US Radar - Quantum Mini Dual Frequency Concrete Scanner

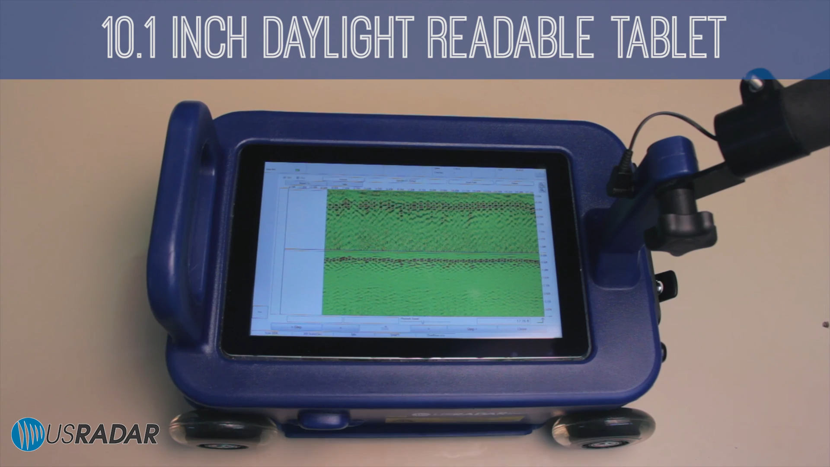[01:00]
The Quantum Mini is an all-in-one system which features a 10.1-inch daylight-readable tablet display that allows you to clearly see the data.
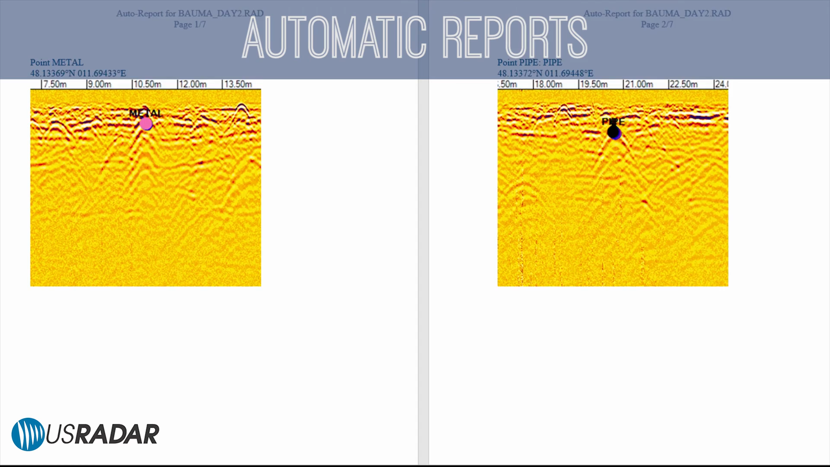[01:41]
Automatically generate screenshots and reports for quick and easy presentation.